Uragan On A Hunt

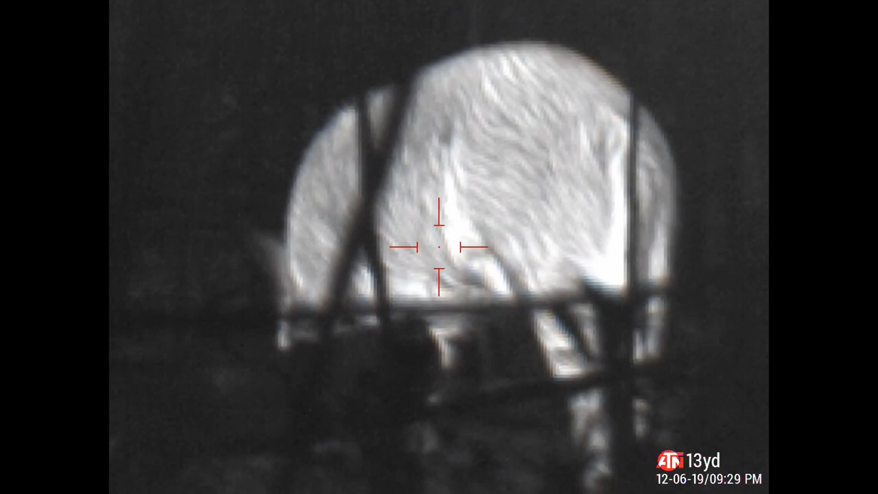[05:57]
But I thought I had three or four that I definitely saw. This one is the second one.
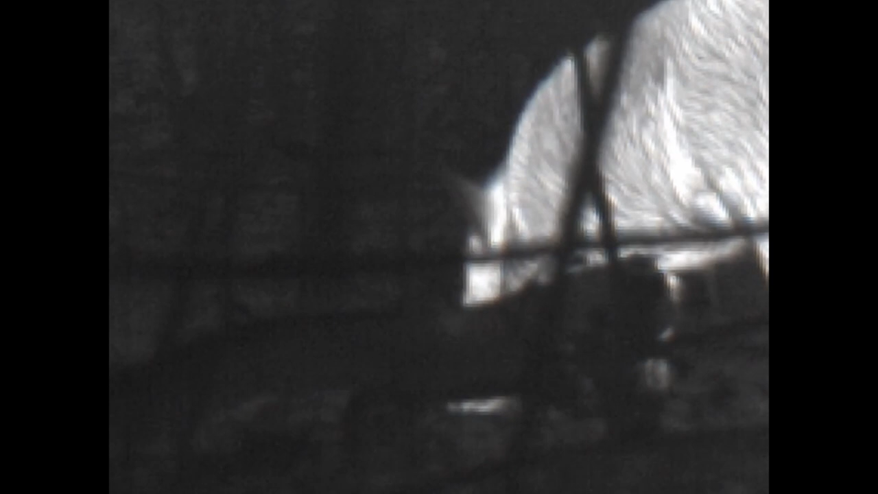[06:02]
So about 90-ish pounds. The other one is approximately, you know, 105, 110 pounds size.
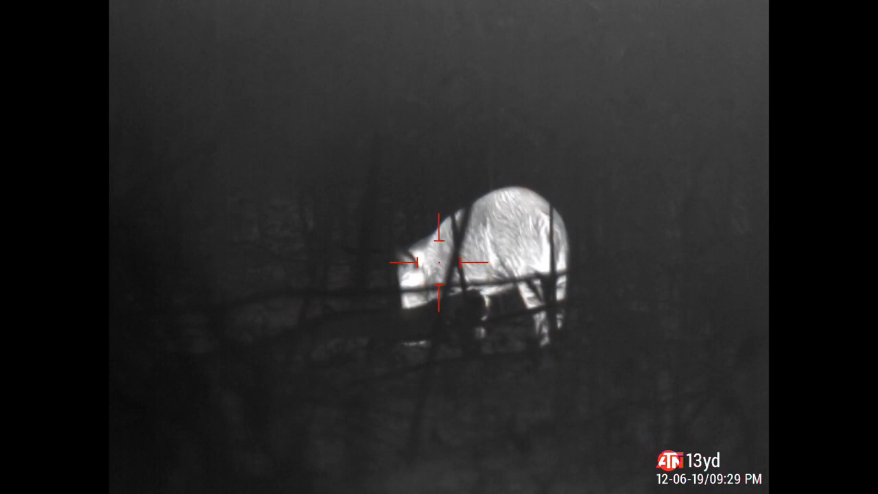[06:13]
So slightly bigger than this one. The other one out of these three is a lot smaller.
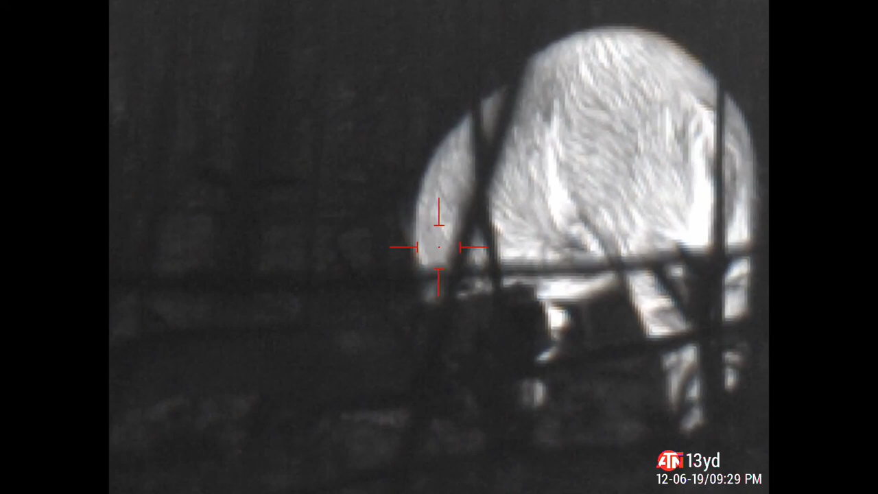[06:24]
These piglet size are probably three months old, maybe. I'm not sure.
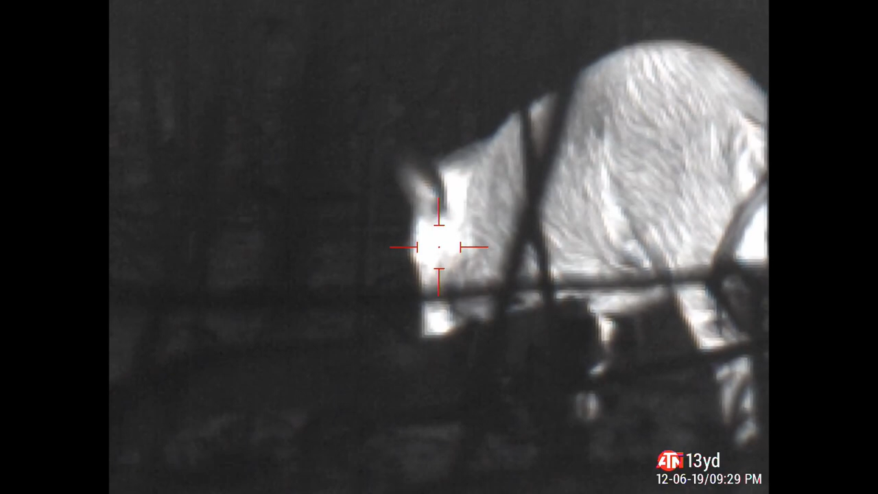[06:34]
But definitely much smaller than these two.
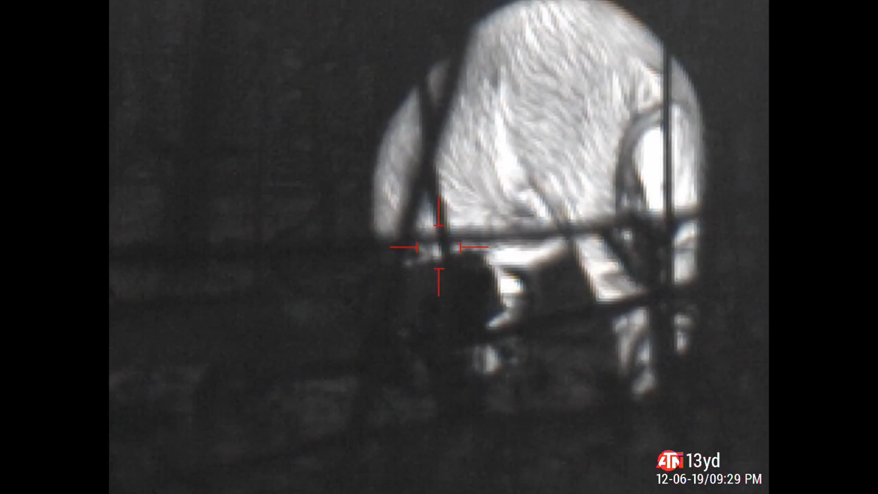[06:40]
But this one is the one that gave me most opportunity.
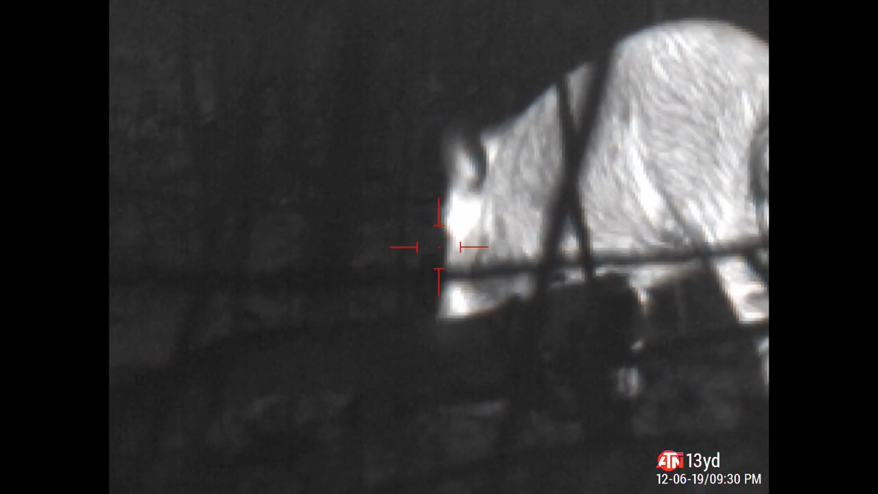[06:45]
You can see here, just sniffing around, eating.
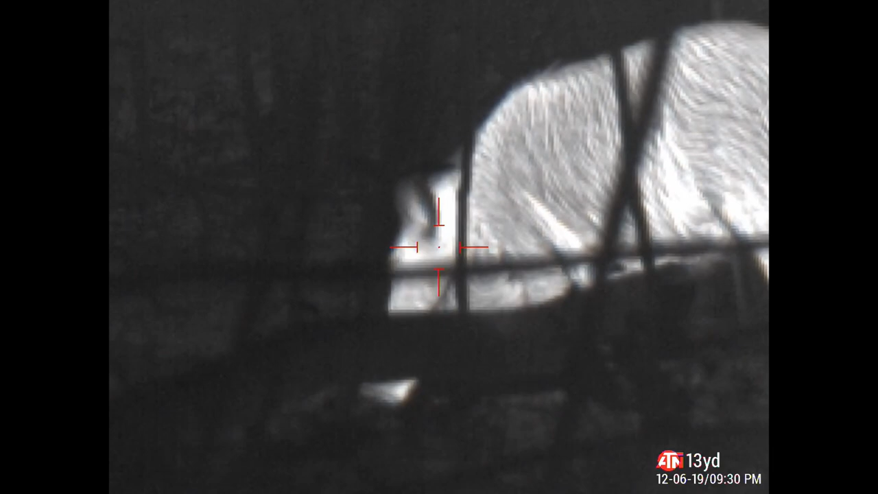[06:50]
I threw some cornets on the ground. You know, they love the smell.
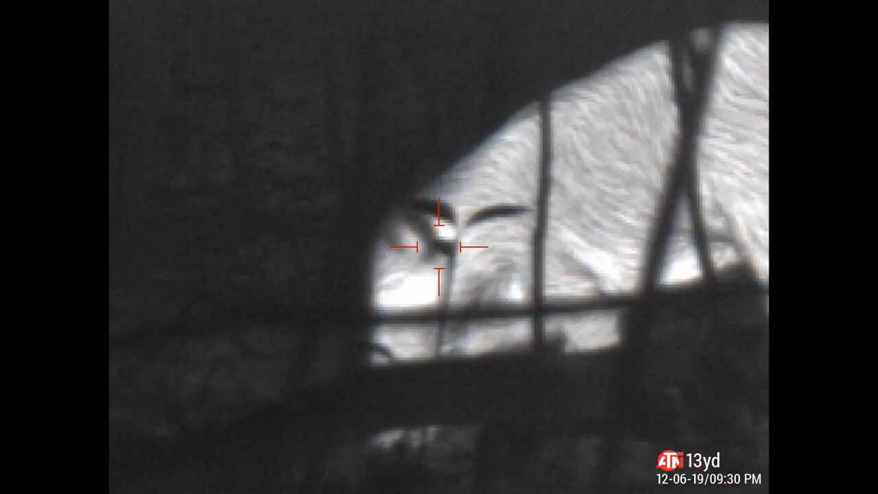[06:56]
They pick it up real quick. And it's a good snack.
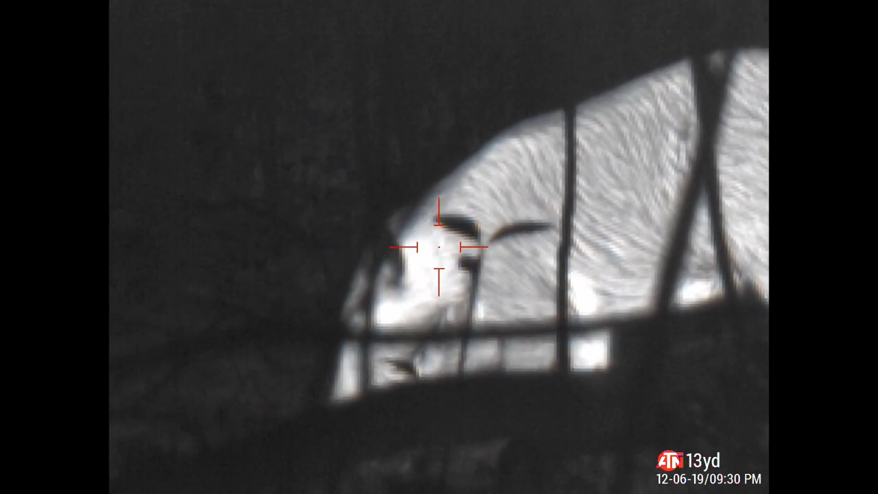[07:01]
But when I want to settle around an area, I kind of just stay there.
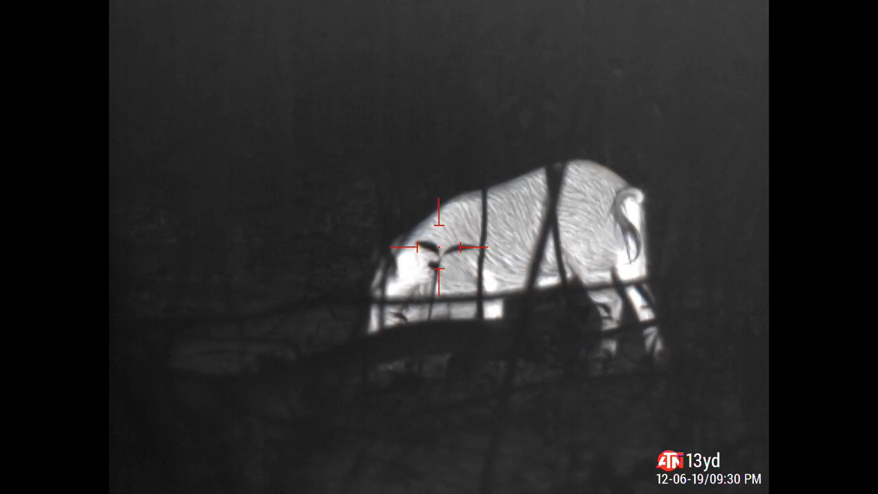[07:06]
I tend to pour some of the cornets, ranch or barbecue flavor.
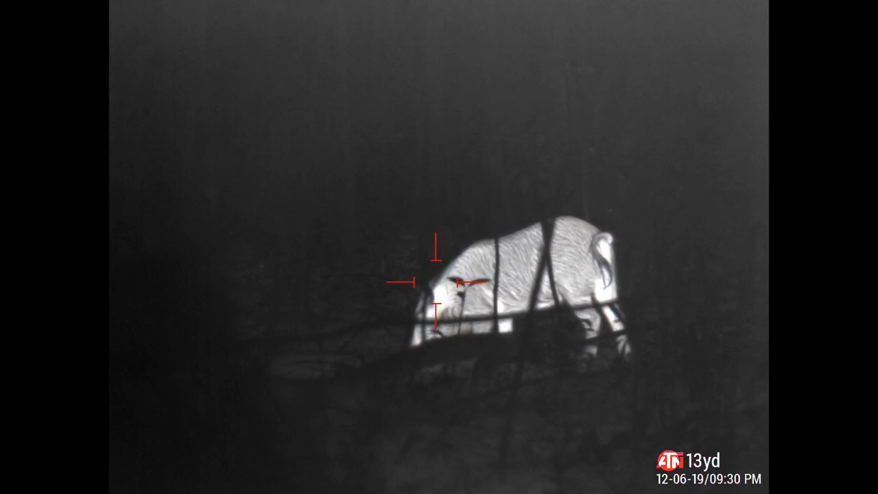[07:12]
And they get attracted to it real quick.